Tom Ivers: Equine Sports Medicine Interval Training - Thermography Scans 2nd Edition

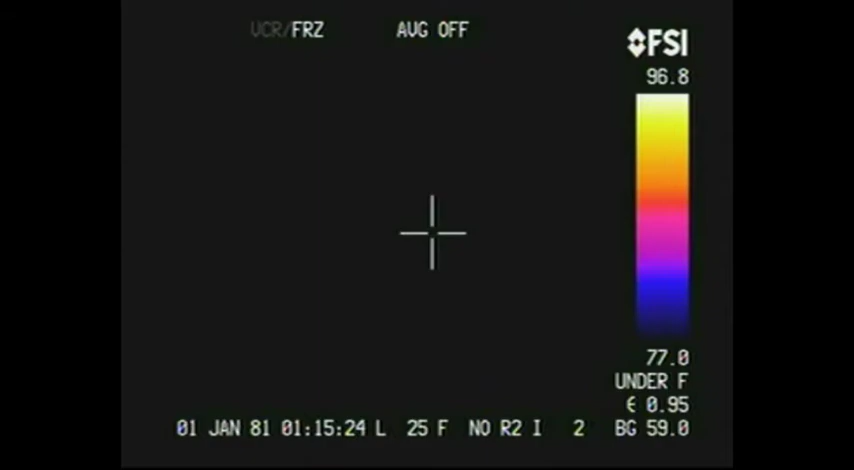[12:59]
And now we've moved that camera somewhat.
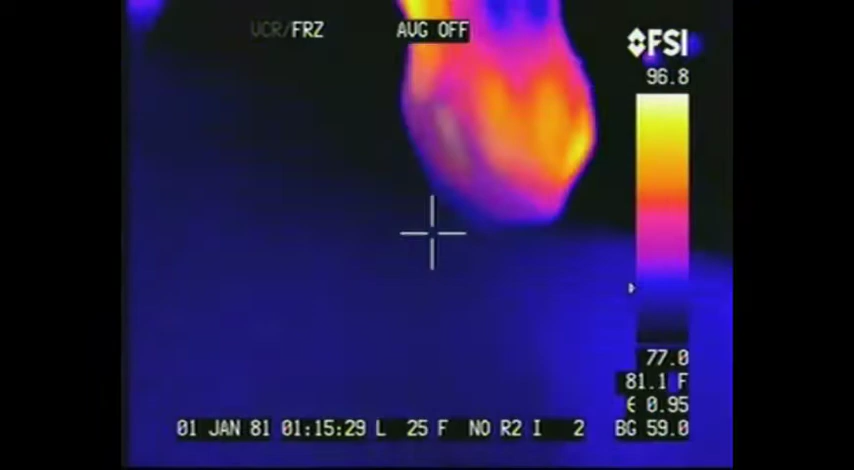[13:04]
On screen: spot 81.1°F
It's on a big tripod as we were filming this, so it's a little bit more difficult to move around.
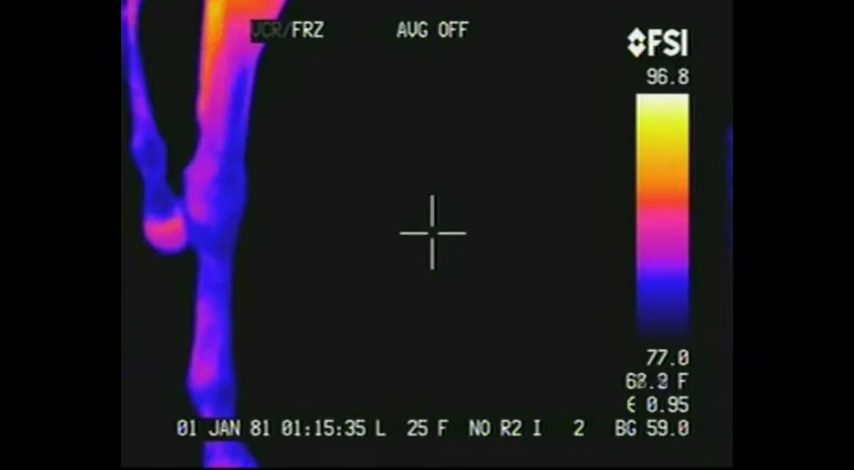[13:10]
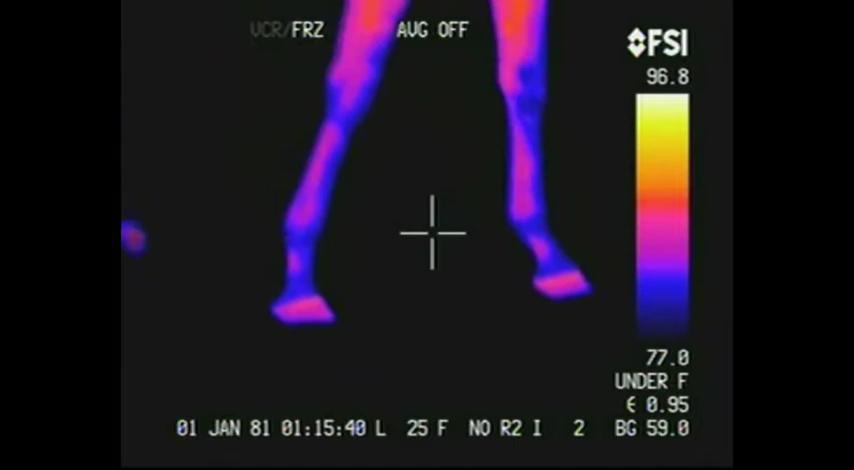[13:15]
We wanted to compare the resolution of the two cameras. And you can see that they're quite close.
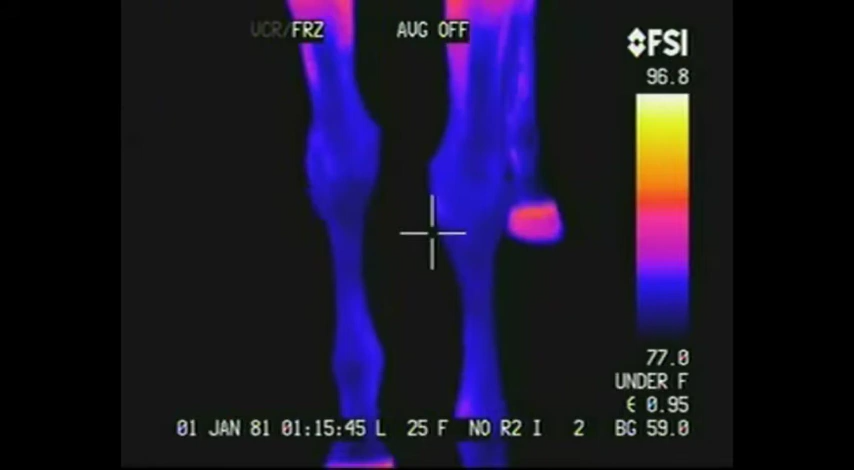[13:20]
Anything you can see on the Fleur Prism, you can see on the E-System camera, which is less than one-third the price.
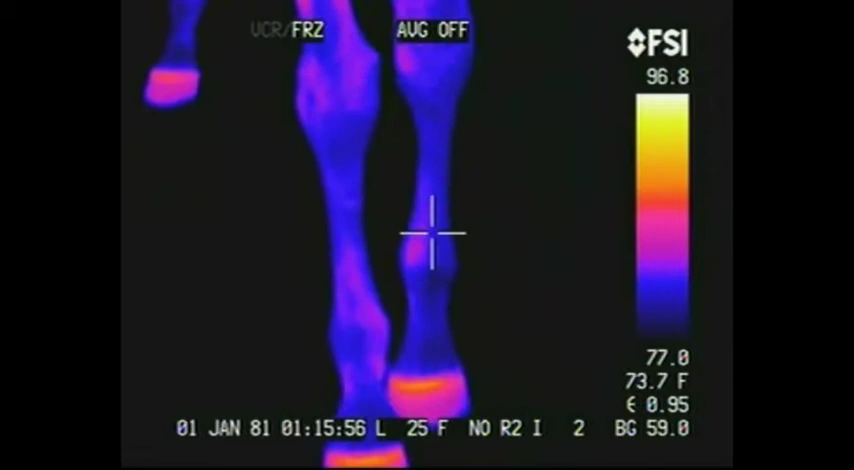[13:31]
On screen: spot 73.7°F
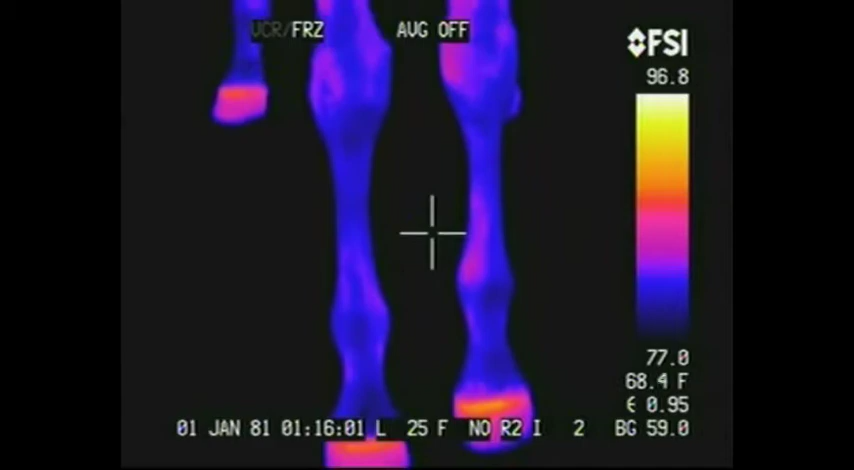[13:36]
Clean knees, that's the way you want your knees to look.
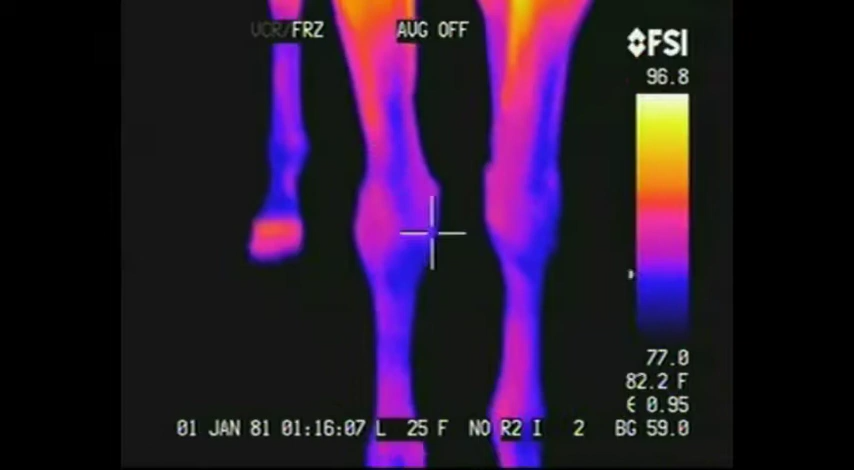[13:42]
On screen: spot 82.2°F
Relatively clean ankles, there's a little bit of a hot spot in that left fore. The foot is a little bit warmer than the other foot,
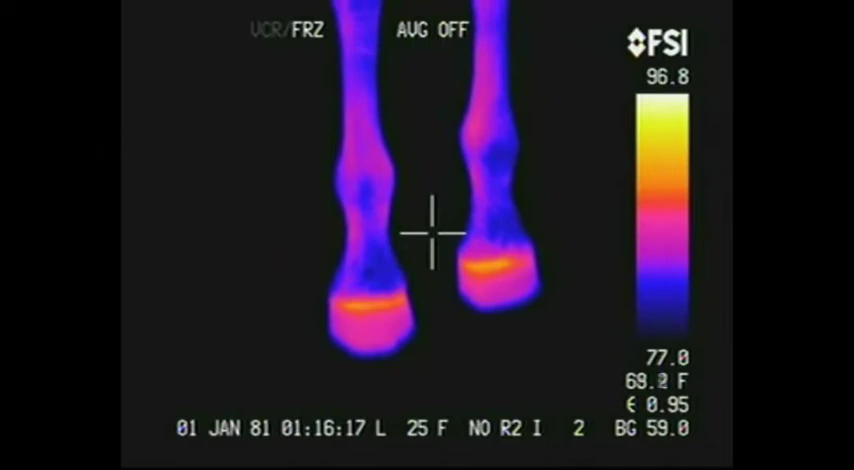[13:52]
the left forefoot, and that's the foot we just looked underneath
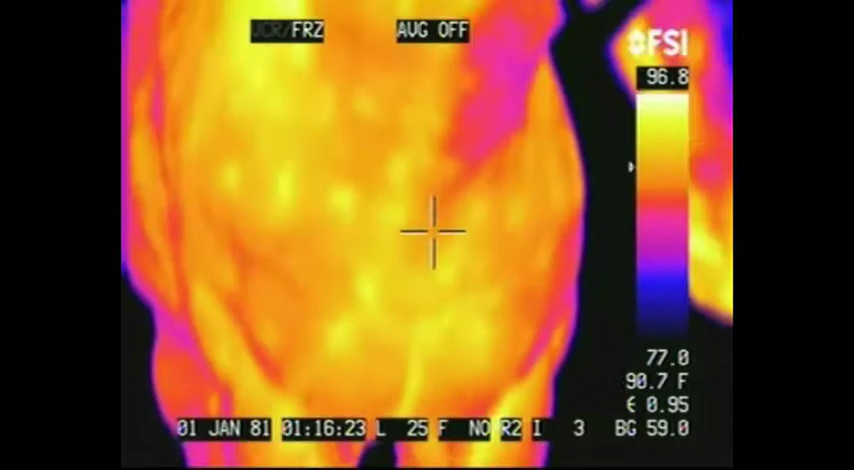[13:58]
On screen: spot 90.7°F
and saw a little bit of heat on the inside of the clefts.
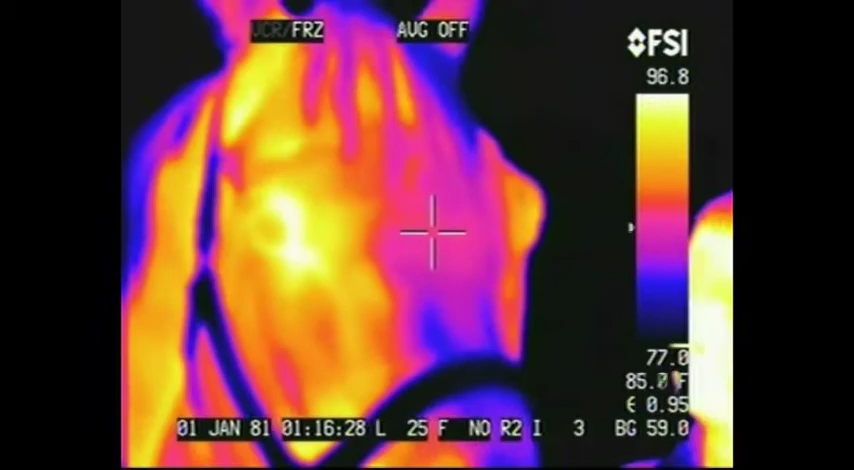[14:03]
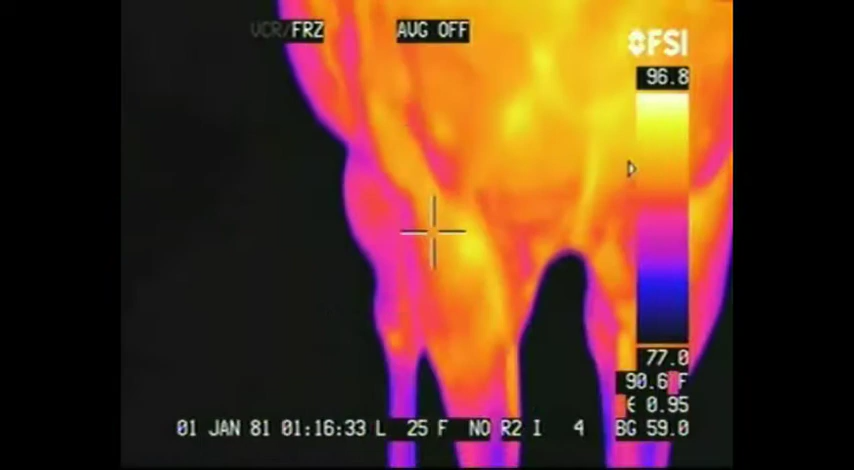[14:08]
On screen: spot 90.6°F
There's a jugular vein going down. Now that jugular vein, you can tell when it's been injected.
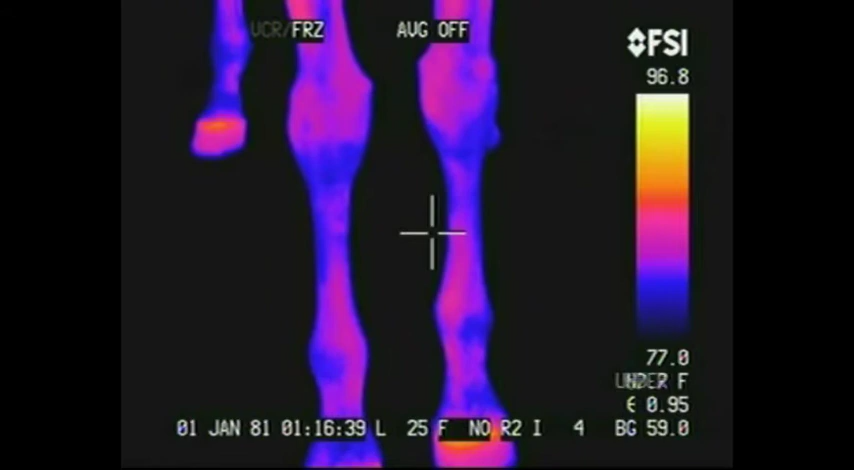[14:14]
On screen: scale top 96.8°F, scale bottom 77.0°F
We saw a horse a month ago that had an injection 2 weeks prior to the scan, and we saw that injection spot. Okay, so we'll do the same procedure.